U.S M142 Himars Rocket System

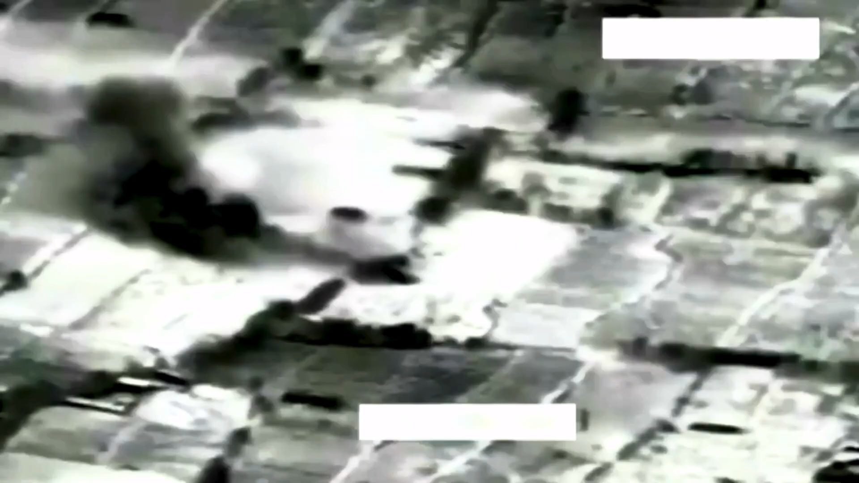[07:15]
the artillery systems were launching up to 30 rockets a day, delivering an incessant barrage of destruction to the Islamic State fighters in Syria.